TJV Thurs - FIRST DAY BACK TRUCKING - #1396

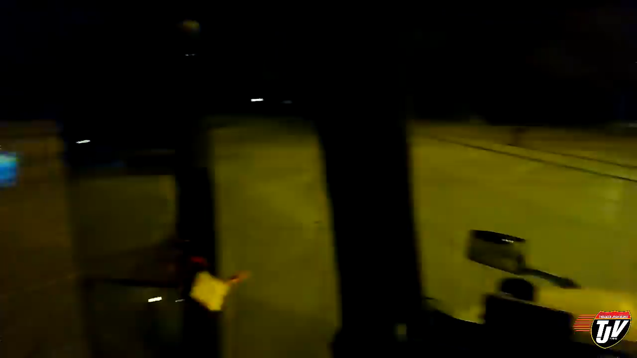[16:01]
Okay, just wanted to stop at the rest area here just to brush my teeth.
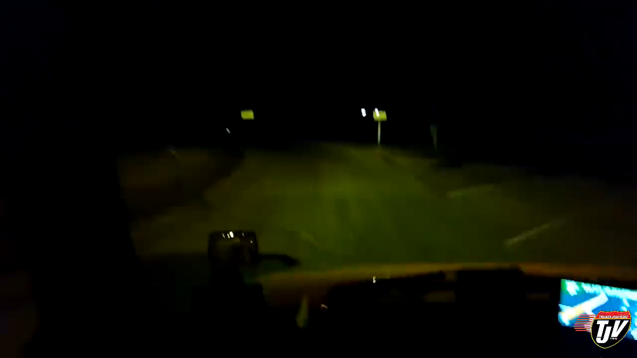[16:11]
I'm trying to get into a better habit of brushing 3 times a day. I can create these habits and routines a lot easier when I'm on the road. It seems that when I'm at home, all of my routines go out the window. Just pulling into Marshall, Minnesota here. This is where I have to unload in the morning.
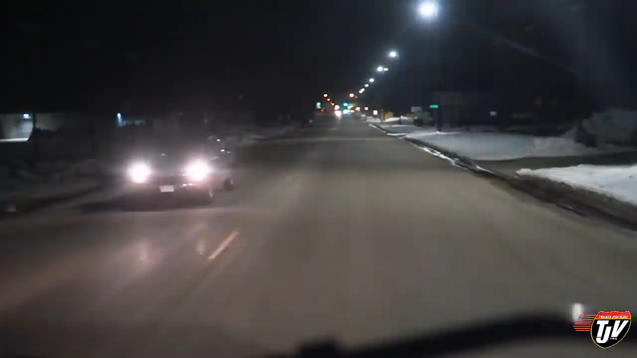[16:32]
I gotta find a place to park now. I hope something's open where I can like grab some milk before I go to bed yet. I just want a bottle of milk. Everything was closed in every small town leading up to here, so we'll see if I can find somewhere to park. This seems like a bit of a bigger city.
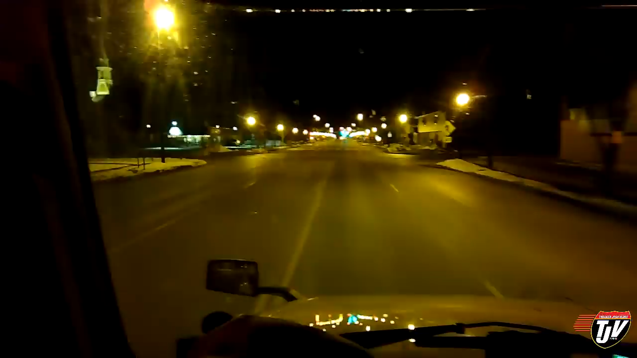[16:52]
Well, everything here seems to be closed. And I don't see any truck stops or anything around here. Beautiful town, though. Wow. Hashtag impressed. Wow, like look at that big old steeple up there, big old church. So I'm gonna have to pull over somewhere here and find a place where I can park for the night.
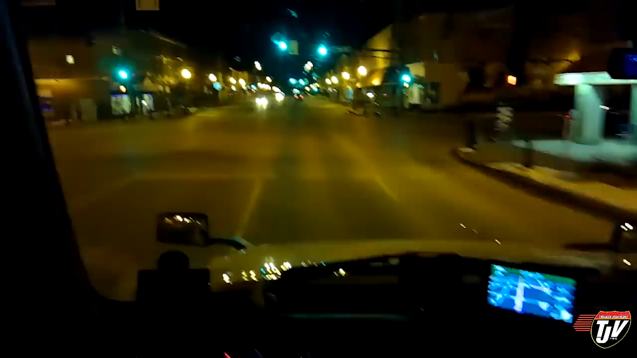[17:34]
Well, I'm downtown here. I can't stay downtown. Everything seems to be closed. Like, there's nothing open? Not even a convenience store? Huh. Looks like there's quite a bit of history in this town, though. Turn right on West College Drive. Okay. Turn right on West College Drive. That's right here. Flashing red light means stop sign.
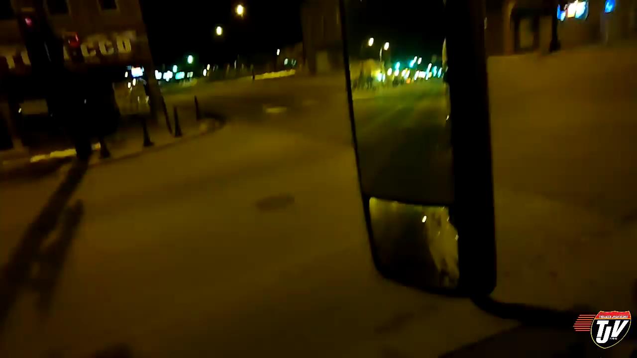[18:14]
Anybody coming? Four-way stop. Okay. Hey, Diesel.